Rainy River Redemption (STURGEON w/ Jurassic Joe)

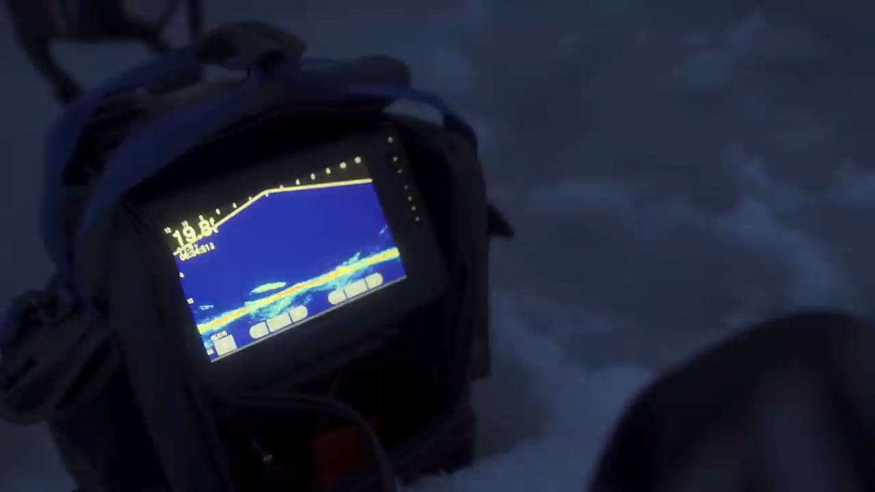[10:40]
what what is going on suspendo sturge dino hunt looks
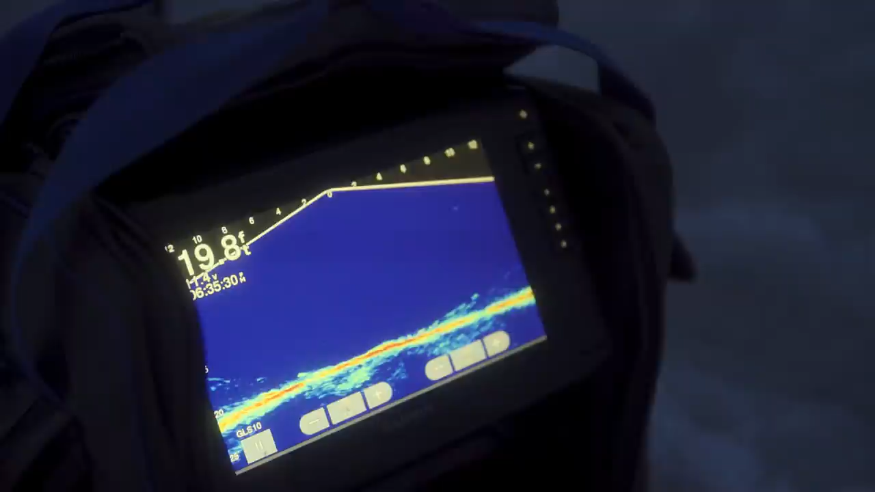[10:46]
On screen: depth 19.8 ft
like I got one just sneaking in on me maybe right here a
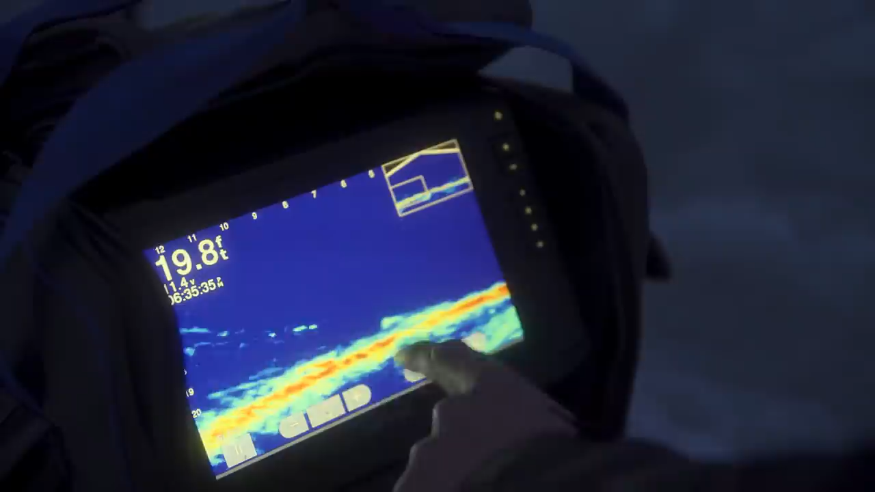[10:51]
On screen: depth 19.8 ft
little sneaker is that a little sneak here comes one this is insane
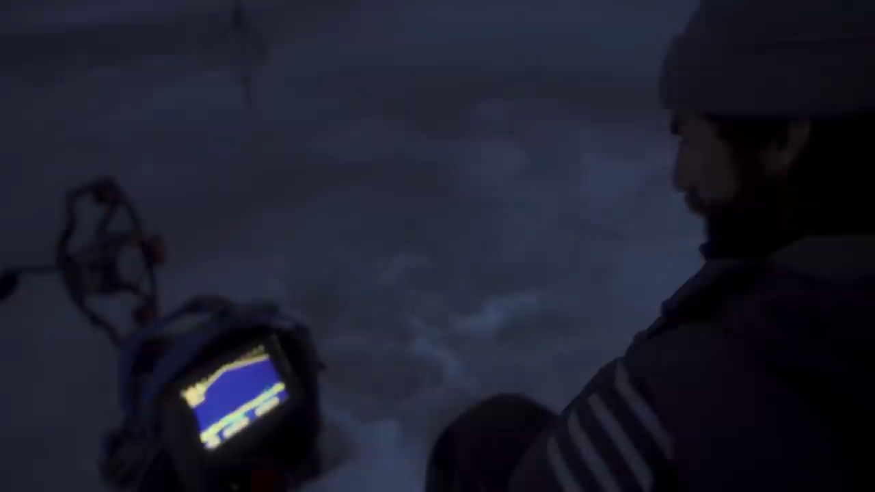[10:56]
we're at sturgeon oh my gosh oh
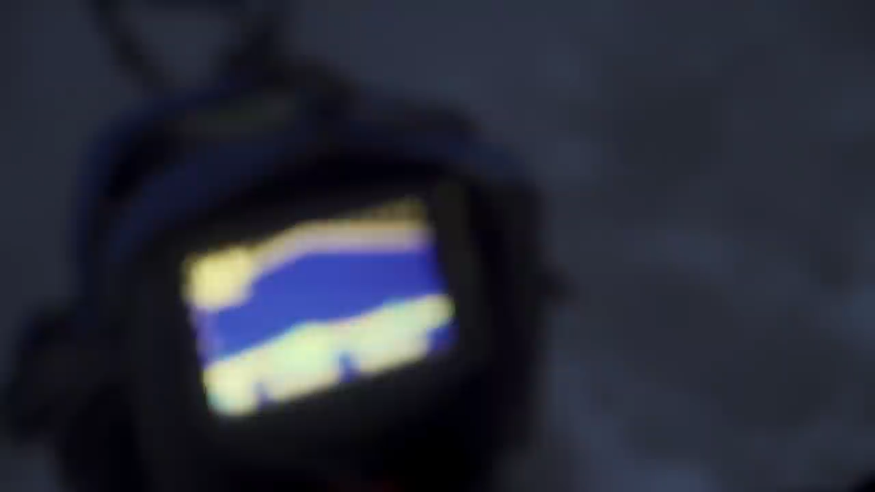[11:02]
my gosh eat it I just felt him hit my line he just he's hit
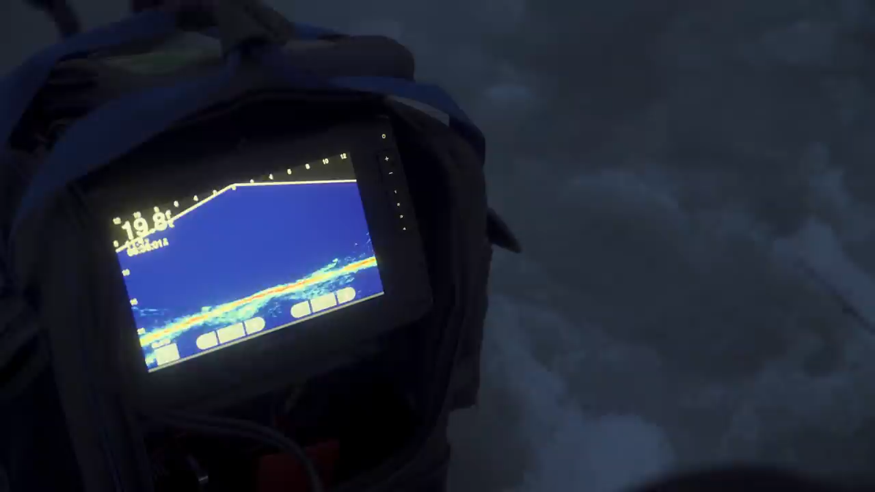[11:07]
definitely a little sneaker over here he's sneaking up and there's dinos all around us I feel like I'm in Jurassic Park
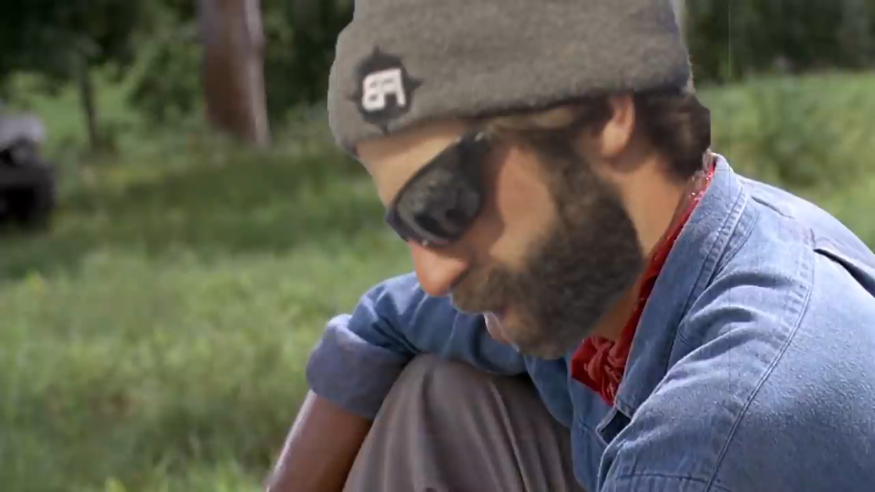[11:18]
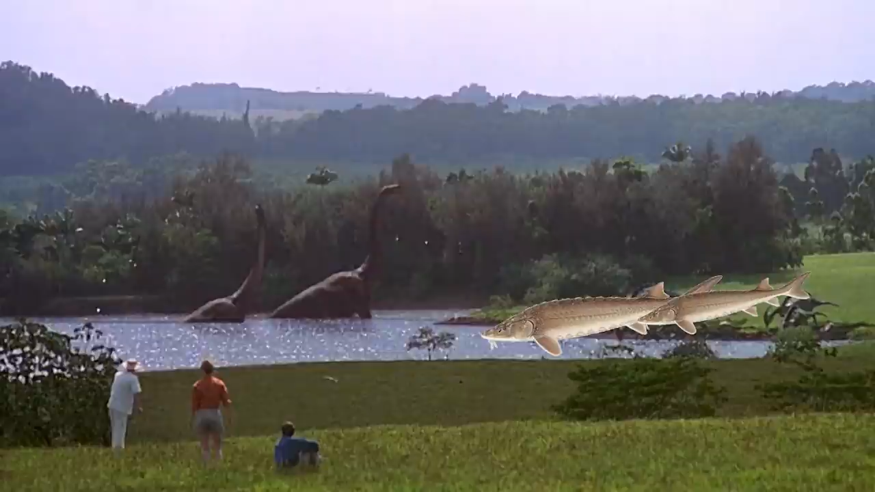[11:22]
look at this look at this I can see three sturgeon on the screen right now look at that one he's
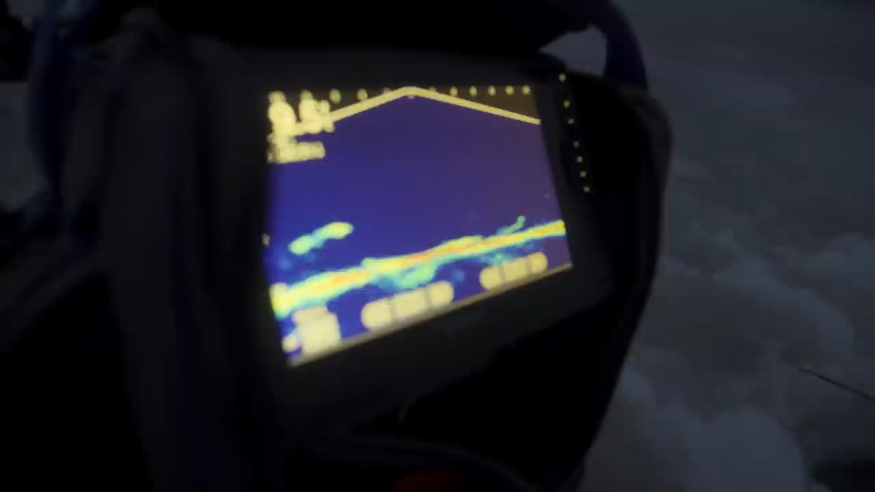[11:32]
gonna come up and check us out and there's one on bottom at the same time and there's
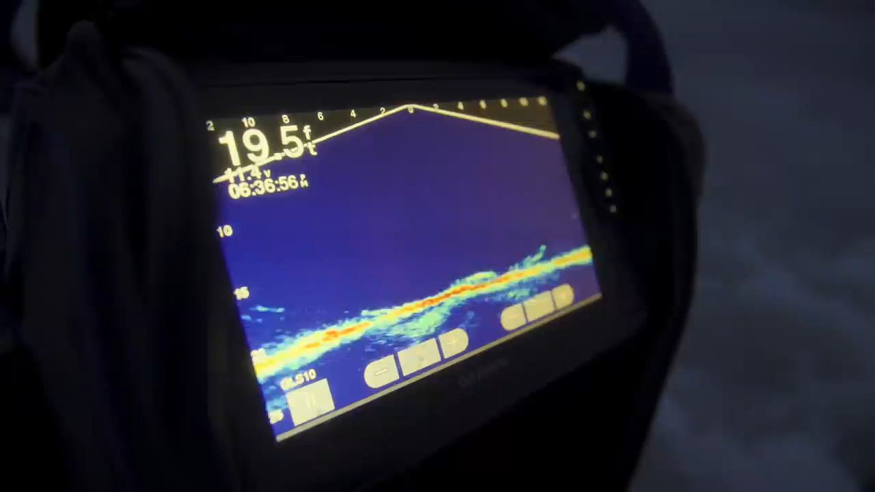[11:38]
On screen: depth 19.5 ft
one on bottom at the same time oh my gosh oh my gosh I need to take a video of this and send it to Aaron so he can make fun of me
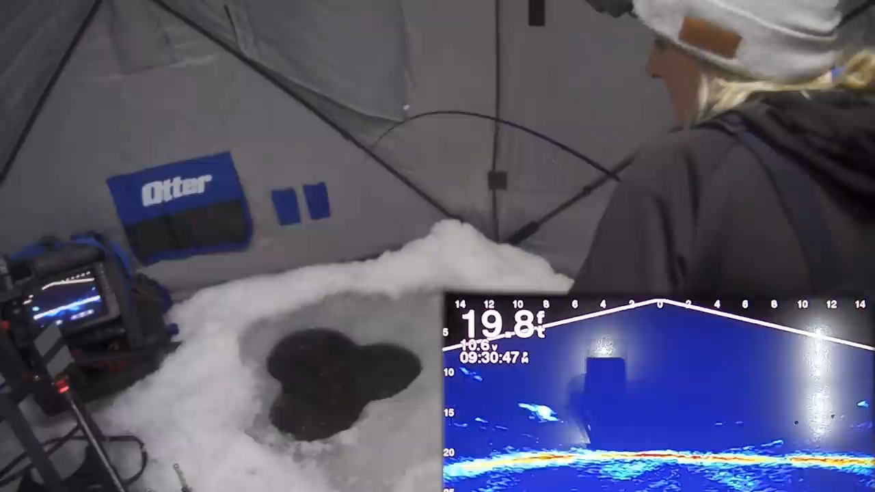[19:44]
On screen: depth 19.8 ft
i was just joking looking on the live scope twirling got him torqued look at that slugger just
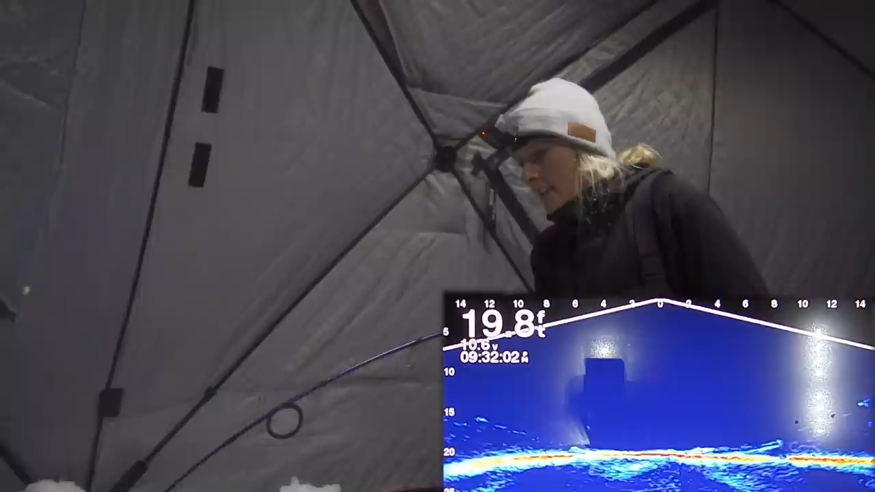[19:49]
giving her nice lisa that's torqued up look
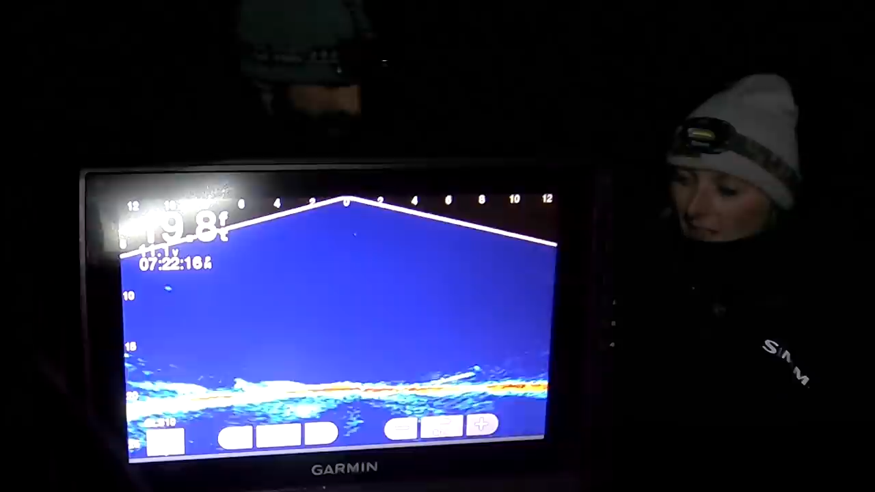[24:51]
giants uh that we saw on the live scope we saw bigger fish for sure yeah yeah we saw it as we were catching them there's bigger fish swimming by yes it's just unbelievable how many there could be how many multiple sturgeon are on the screen at one time like you say you're fighting them there's other ones swimming around the ones you're fighting it was crazy we're gonna go make any size pizza a